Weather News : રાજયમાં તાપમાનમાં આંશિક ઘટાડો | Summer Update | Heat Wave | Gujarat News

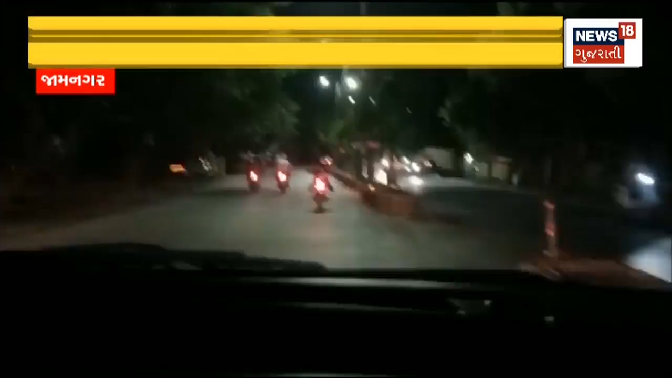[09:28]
जुवा मल्या त्यारे पोलीस आवस्टंड बाजोने काईदानो पाठ बनावे ते जरूरी चै